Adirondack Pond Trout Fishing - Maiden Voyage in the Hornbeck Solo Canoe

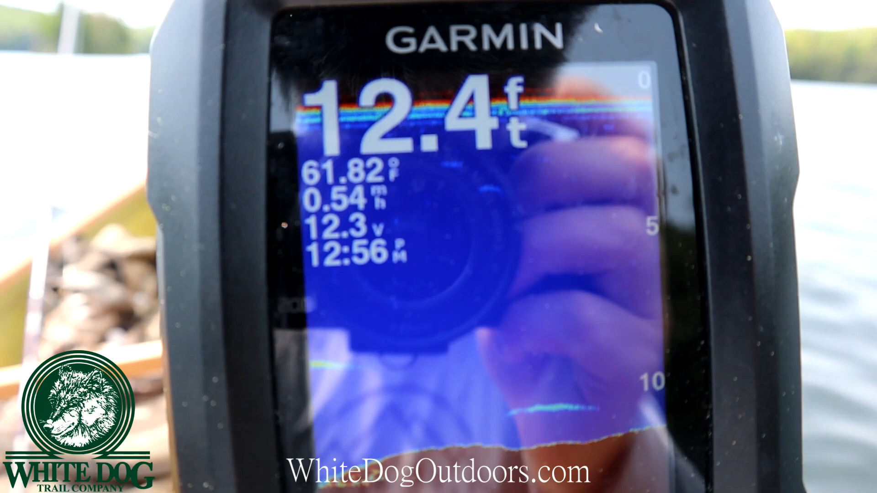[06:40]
On screen: depth 12.4 ft, water 61.82°F, speed 0.54 mph
that seems to be a little fast for the lake clear. I'm trying to keep it somewhere between, you know, half a mile an hour and like, you know, 7/10 of a mile an hour or whatever. I just want it plopping along, not making too much speed here. We're definitely coming up in depth here, though. We were down in 25 feet.
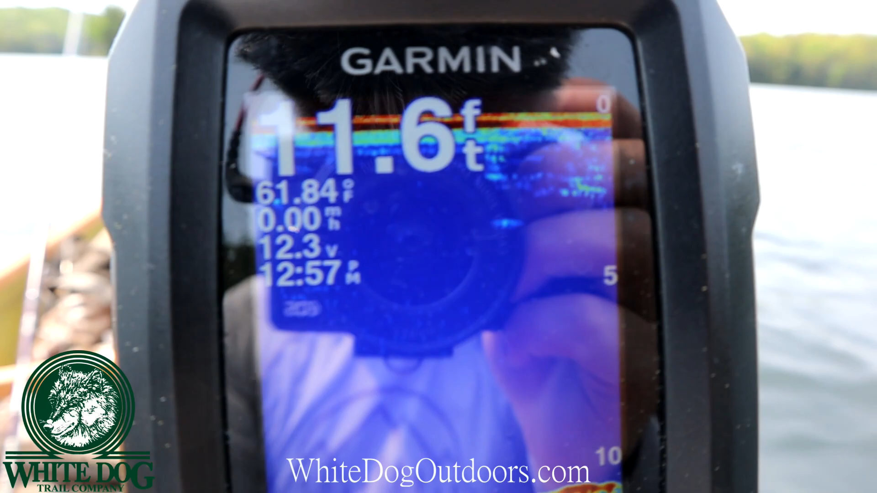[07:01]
On screen: depth 11.6 ft, water 61.84°F, speed 0.00 mph
We're coming back up. So anyway, just keep them plodding along.
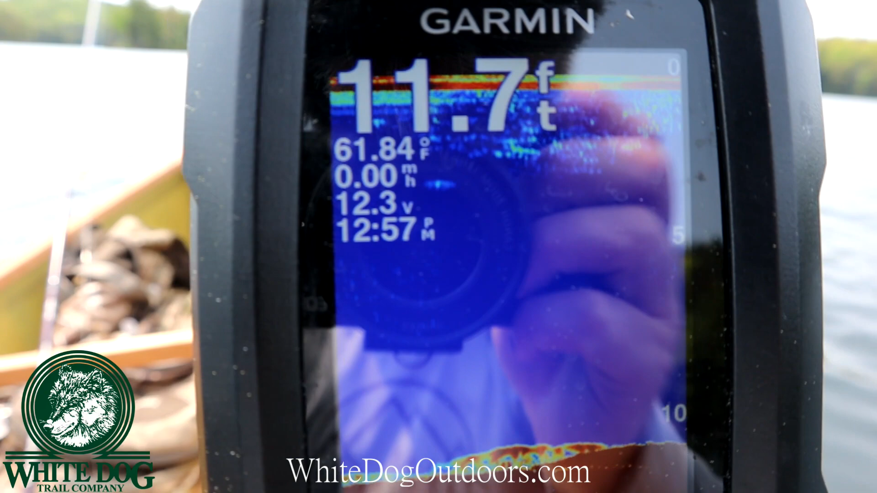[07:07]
On screen: depth 11.7 ft, water 61.84°F
See, we're down to zero now. The wind, we hit a spot where the wind stopped. So I got to get out my paddle and paddle here.